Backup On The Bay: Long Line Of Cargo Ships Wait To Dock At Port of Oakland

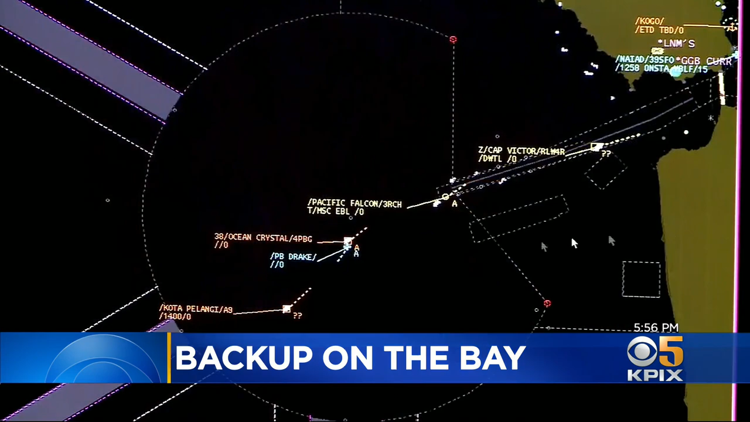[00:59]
The Coast Guard keeps a digital radar watch on all of them 24-7.